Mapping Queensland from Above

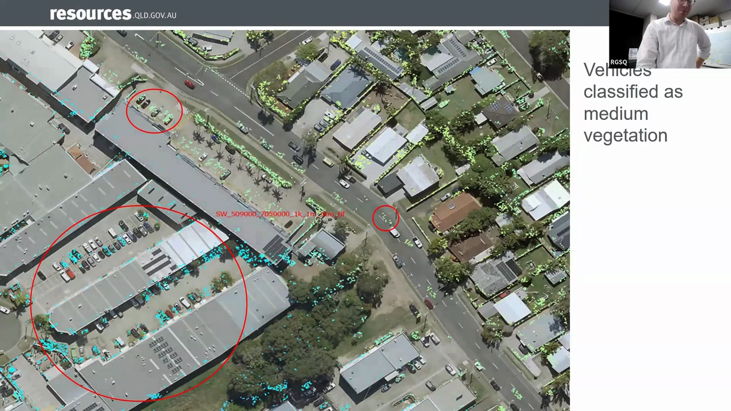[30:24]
cover at the bottom so down here this is just medium veg we also have high veg anything over two meters and we will get to what a canopy data set looks like very shortly and also yes the points on on the road okay once again what's looking wrong with our digital terrain model really simple one it's looking at you right in in the face come on Giselle put me out of my misery
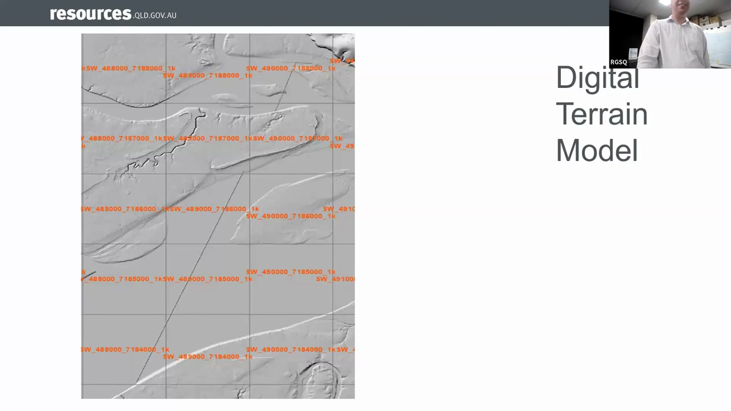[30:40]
yes it's the big line diagonally in the little in the middle which is a stepping issue
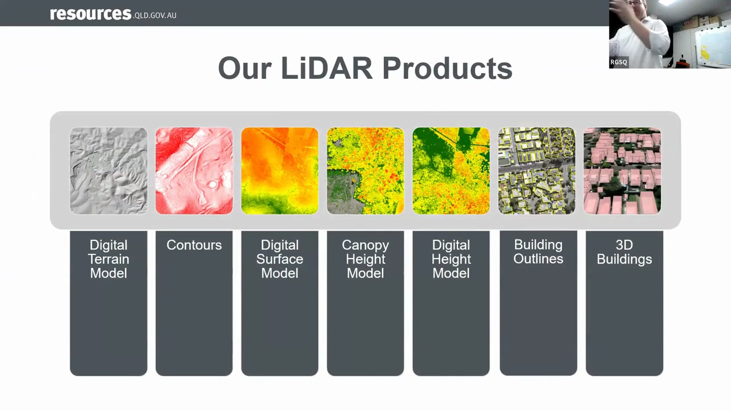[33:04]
so unlike imagery lidar has a lot of different products so the point cloud by itself is a really fascinating and powerful data set and we can derive a lot of different outputs from it
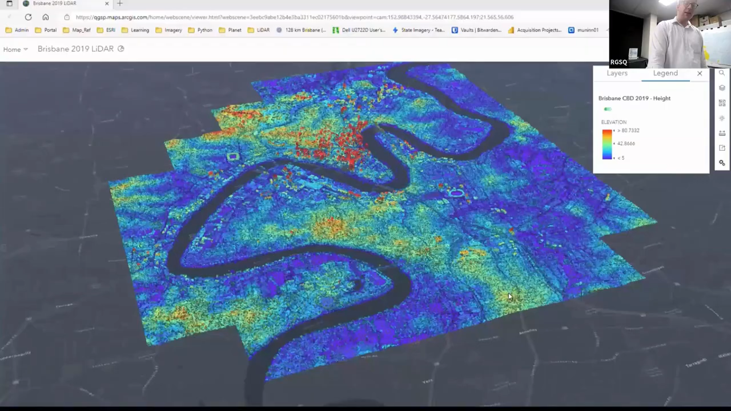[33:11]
for different purposes so this here this is a web map
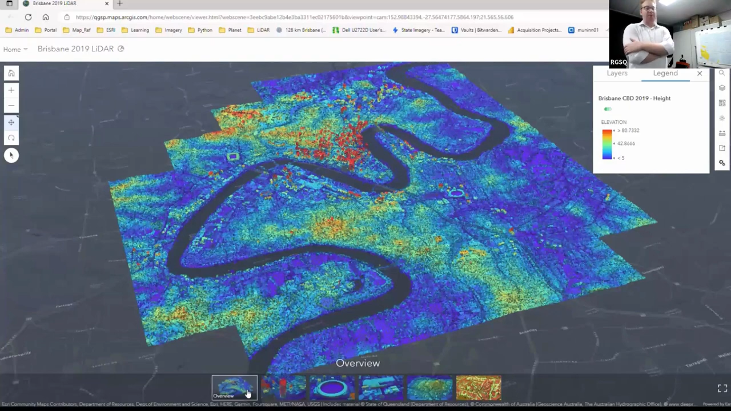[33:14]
using ArcGIS online and we've loaded in 50 square kilometers of lidar data for
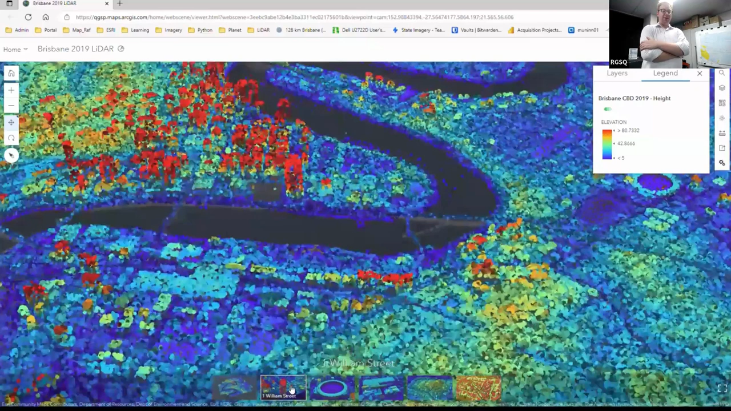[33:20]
southeast for brisbane so you can see here we didn't get the side from the buildings we've got
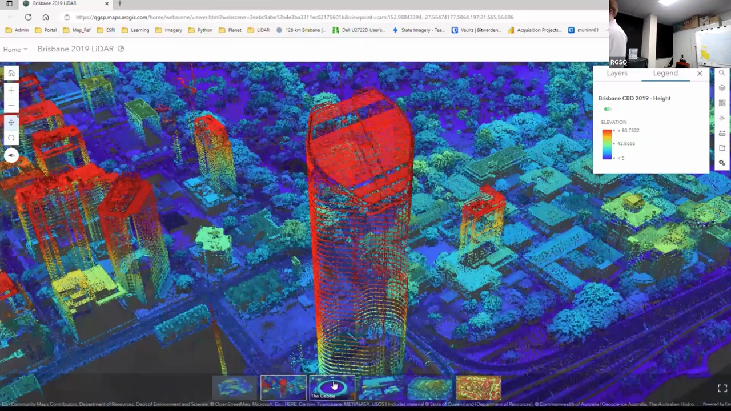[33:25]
each of those ridges on one williams street we can go over to the gabba and once
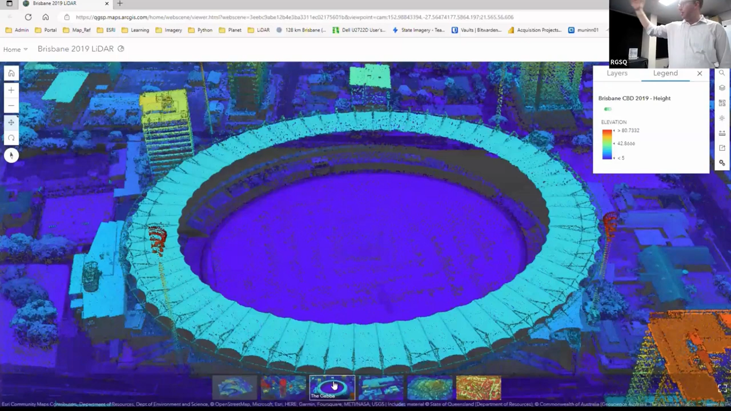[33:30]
again we can see the features typically vertically but a bit of side angle so we got a few of those building facades as well Brisbane Convention Exhibition Centre in QPAC there
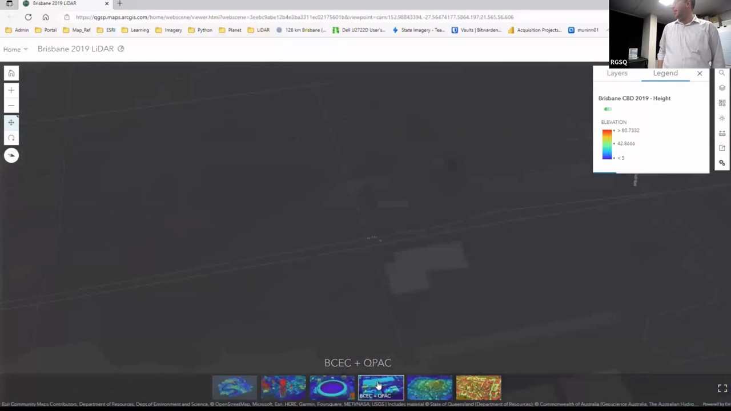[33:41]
we go some wonderful details see this is just the raw point cloud where we're colouring it by height
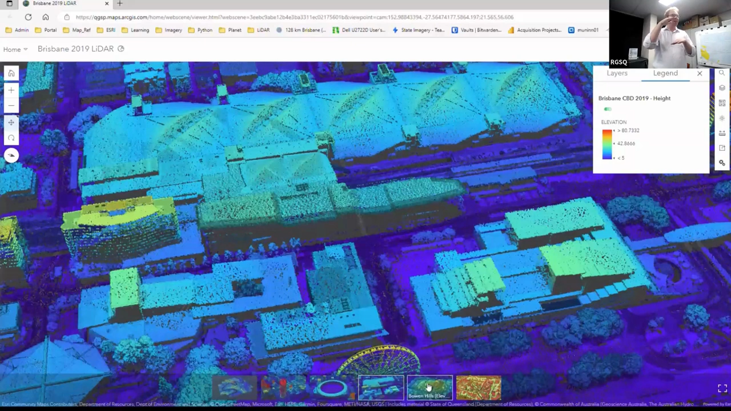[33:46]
and we've added in a bit of modulated the colour based on that intensity return so it looks a bit more like an image here we've got some terraced housing individual homes there's a church in
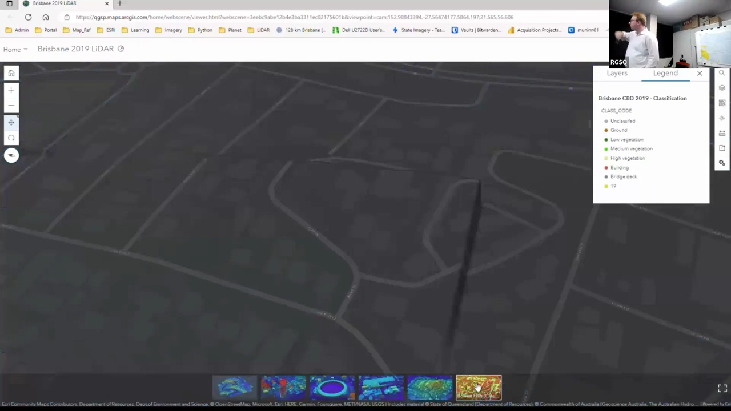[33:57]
here as well and we've switched across now from the elevation to the classification red for
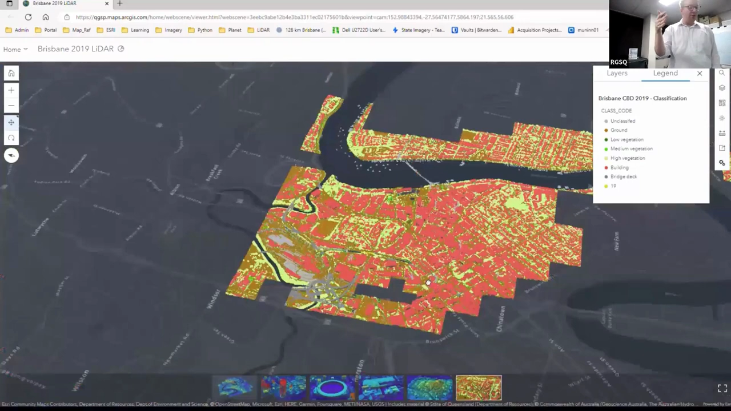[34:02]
the buildings brown for ground those yellowy colours for the vegetation once again this is sort of a dumb machine learning process but from there we've now got much better information
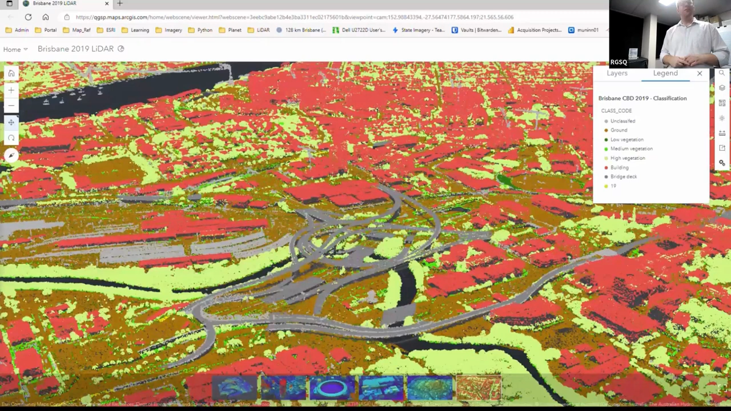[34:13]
about what's a building what's a tree what's a bare ground and what is potentially a road surface and we can do a lot with that information
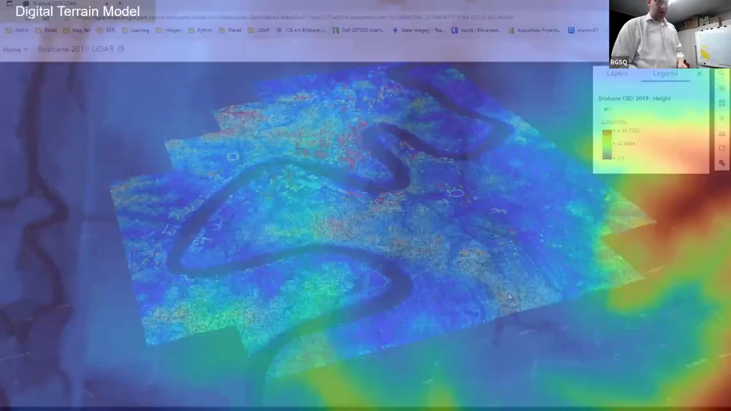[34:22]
as we spoke about our baseline data set is our digital terrain model these ones are all coloured based on height so in here we can see some of those features we're talking about now we've got a rail bridge here or a road bridge in our hydroflatter thing we don't have the bridge we've got what's underneath it so
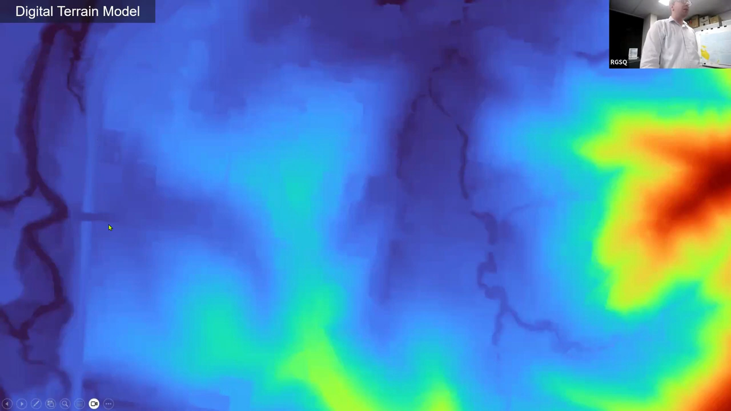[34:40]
that if we're doing flow analysis hopefully it should look a bit better you can see that here there's meant to be a bridge through here over this creek but the creek runs through but all these squares that you can see are where we've interpolated because there's a building there we know what the edge of the building is we don't know what the height is in between we just assume that it's flat and on the
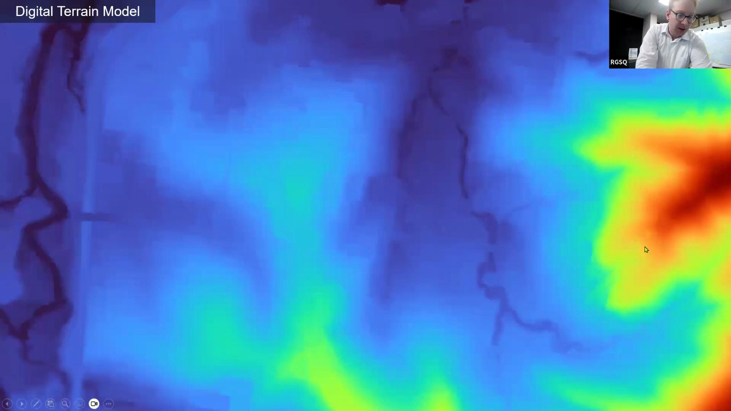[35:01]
right here is vegetation where we get some more natural curves to the overall dem this then is our digital surface model so rather than taking just those ground points i've now taken the highest point per square meter we can start to see a bit more we've still got bare ground in some areas we've now got buildings in a lot more also got a crane here for example the overheads along that railway line and power lines running through our suburb and of course lots and lots of trees
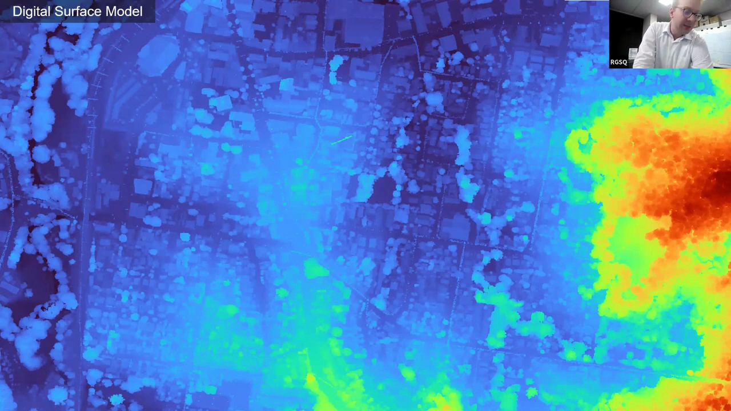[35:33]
so digital terrain model digital surface model
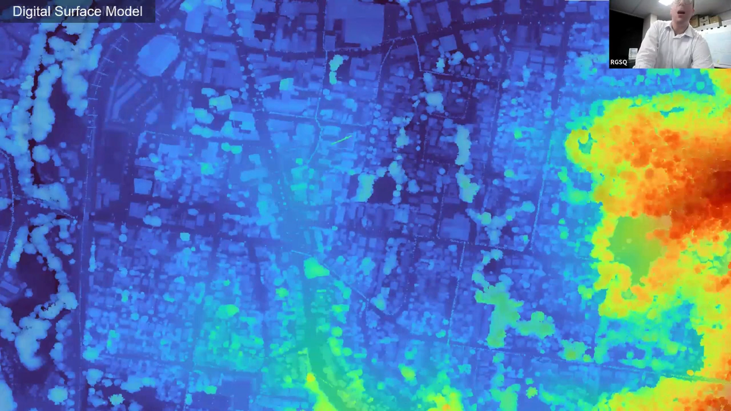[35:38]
now we have a digital height model we love putting model at the end and we do some few things in between
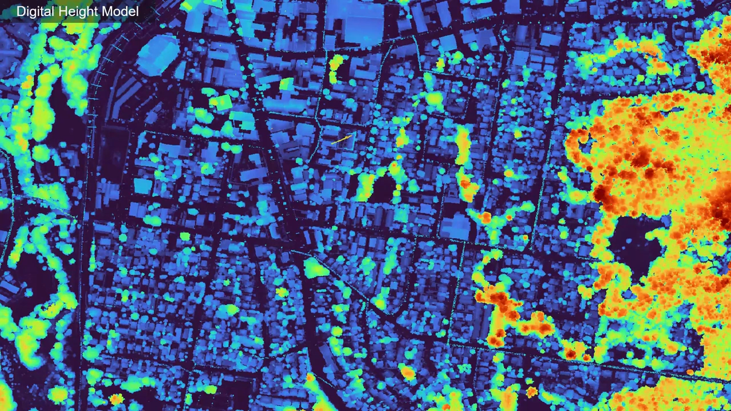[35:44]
a DHM i've simply taken my digital surface model and subtracted the terrain from it so the values you're seeing here is how high is an object above ground so now we don't just know it's trees or what is buildings we know how tall that building is how tall those trees are based on the ground beneath them now there can be the odd cases where this goes haywire on a cliff face and there's a tree hanging out over the cliff and suddenly our 10 meter tall tree goes to being 60 meters tall and thankfully we may have one or two instances and they are not the record high tree in Queensland